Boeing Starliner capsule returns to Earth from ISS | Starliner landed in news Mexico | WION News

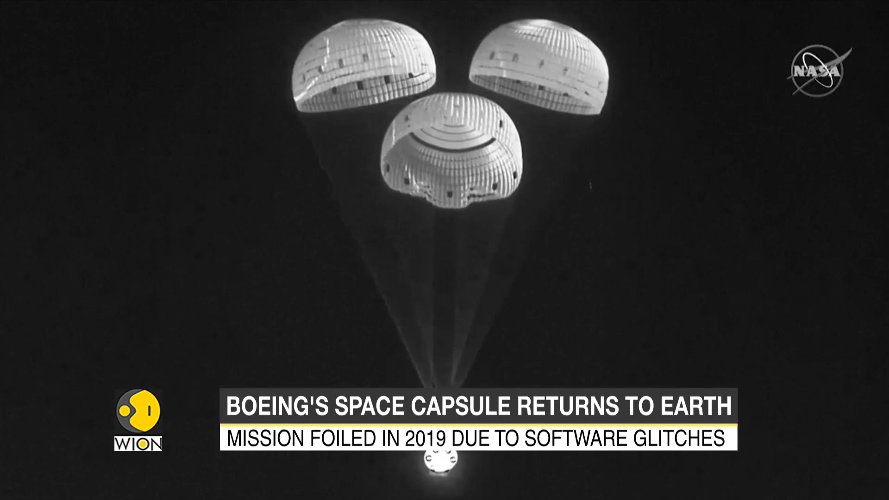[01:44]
here the test flight also has strategic advantages previously the only way to reach the orbiting laboratory was through Russia's Soyuz spacecraft given the war in Ukraine and heightened tensions between the United States and Russia this option of course is less attractive at the moment
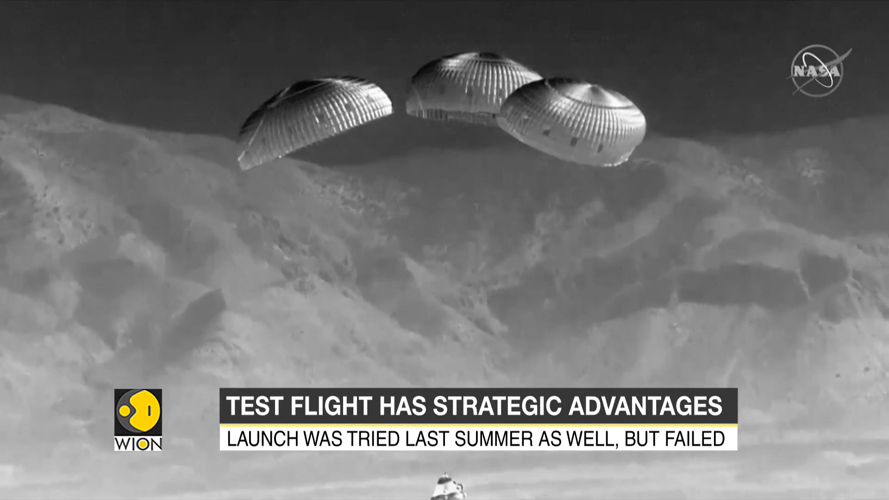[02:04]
and touchdown starliner we're touching down in the desert of New Mexico marking the beyond is now available in your country download the app now get all the news on the move